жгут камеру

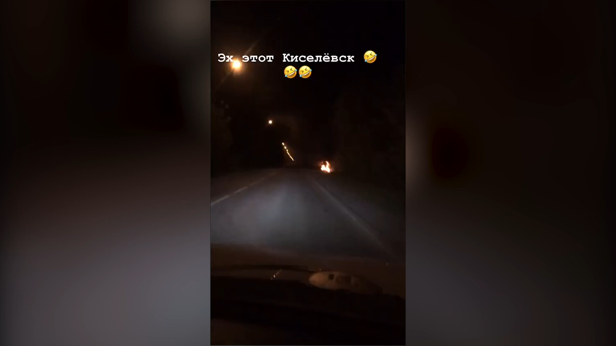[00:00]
Просто видали, как у нас тут это в Киселевске. Это просто Киселевск. Его уже ничем не исправить. Ты подъезжаешь, она коптит. Просто покрышку одели, подожгли. Камеру жгут. Вот так вот.